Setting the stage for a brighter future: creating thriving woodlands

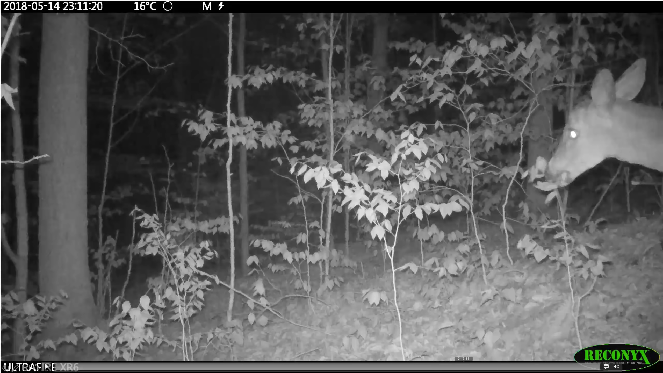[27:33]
Watch this one down here. That's a trillium. That was a trillium. At least the flower and the structure is gone. But this is one of the important sorting factors, um, enforced in the U S once this occurs as a single individuals. Um, that's okay. Once we have larger populations, we get into, uh, we may get into all kinds of trouble.